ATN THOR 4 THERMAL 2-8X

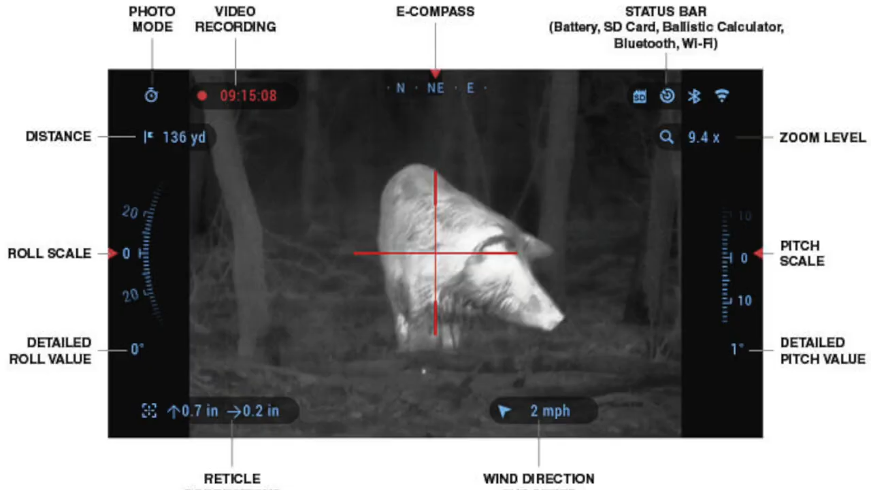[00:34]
record video which is really cool it has recoil activated video so when you shoot it records one
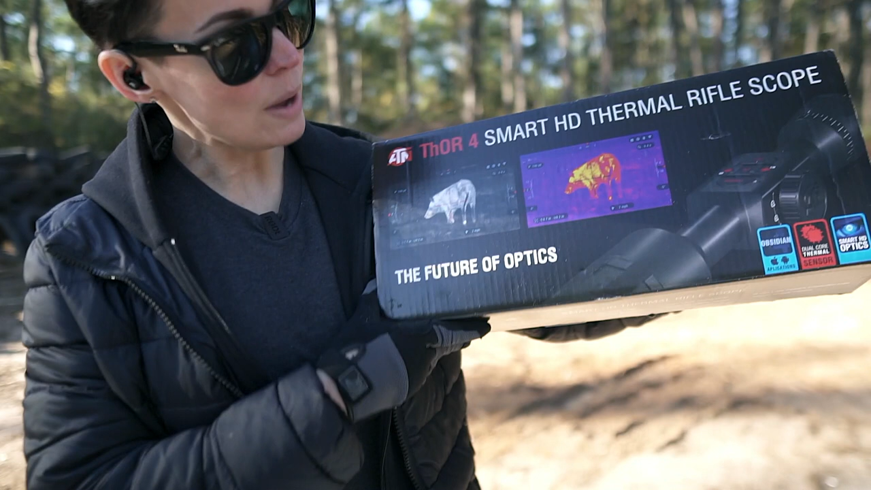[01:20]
have some different options you have a black and white version where things are white hot whatever you're looking at or if you want to be like the predator you can see color there's a bunch of different color options that you
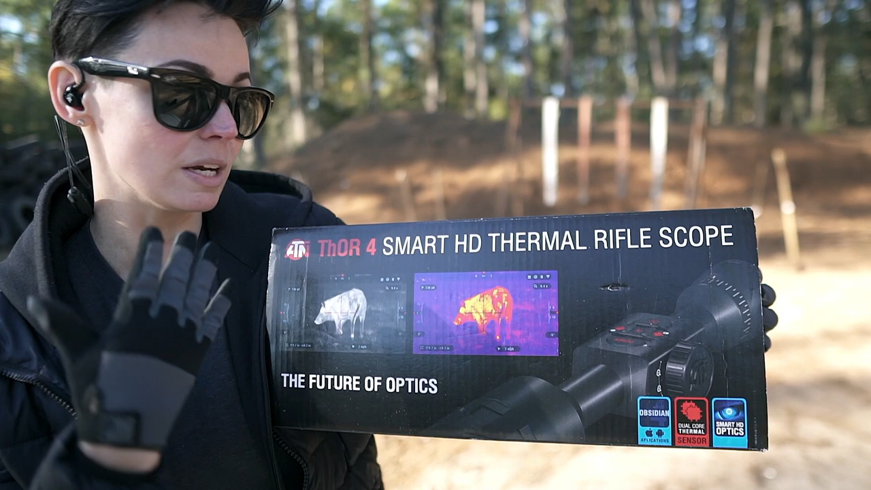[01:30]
can customize to whatever you like which i think is really cool there is an app that you